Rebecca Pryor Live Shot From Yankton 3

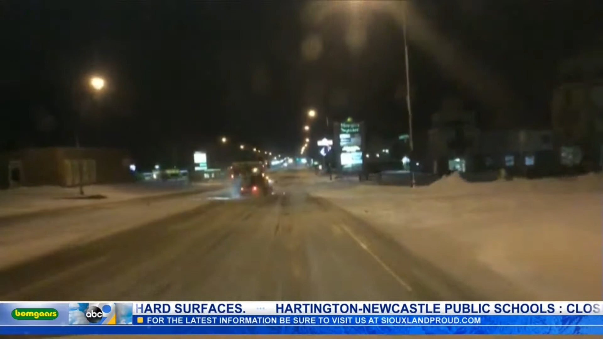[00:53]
We're right in front of a plow that is scraping and laying down a sculty mix, doing double duty. You can see sparks are kind of flying there. Yeah, they're doubling down out here, working hard this early a.m. We're in town right now.
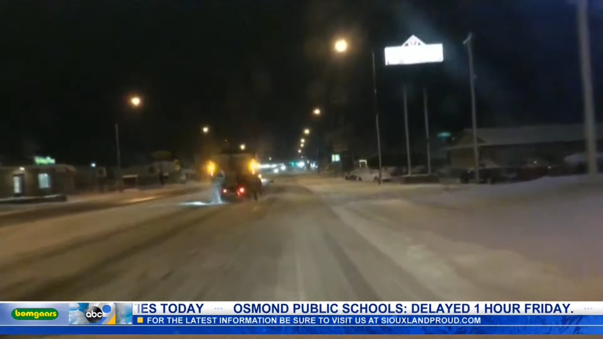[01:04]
We're going about 30 miles per hour. I wouldn't go any faster than that. The wet and heavy snow from last night has freezed over and created a good bit of ice. Still only about three inches of snow have accumulated here in Yankton. Main roads look much cleaner than this.
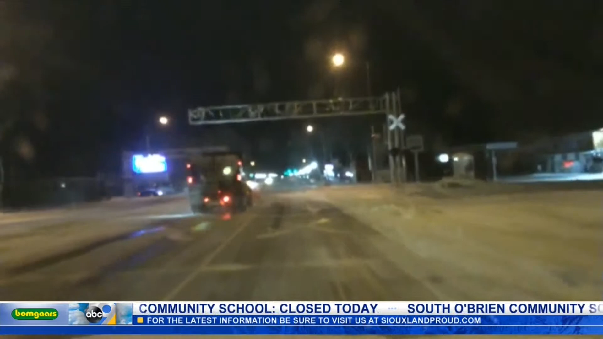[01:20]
We've seen multiple plows out and about this early a.m. Secondary roads will probably be getting cleaned off later this morning. Schools do have a delay today, giving a lot of residents some extra time to get packed up and out the door this a.m.
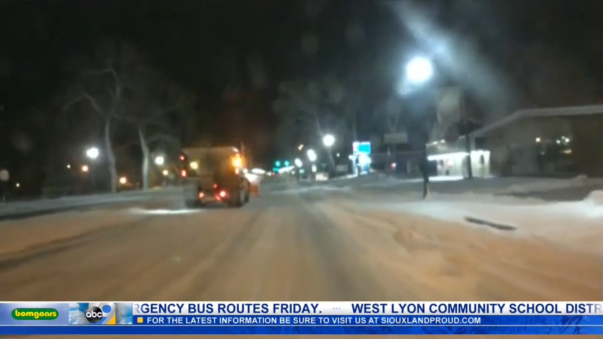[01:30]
But if you do have to be out on the roads today, early this morning, you're definitely going to want to drive with caution and be safe out there.